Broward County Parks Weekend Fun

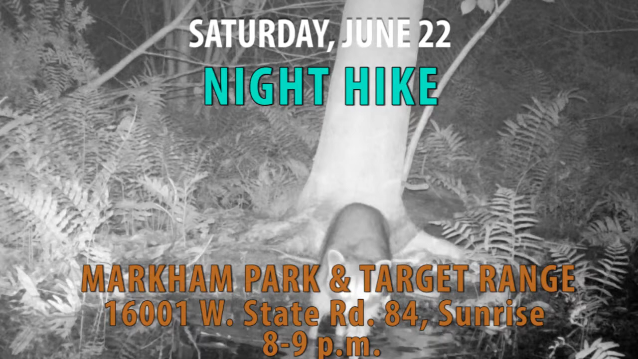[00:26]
See what animals are on the prowl at Markham Park's Night Hike on Saturday.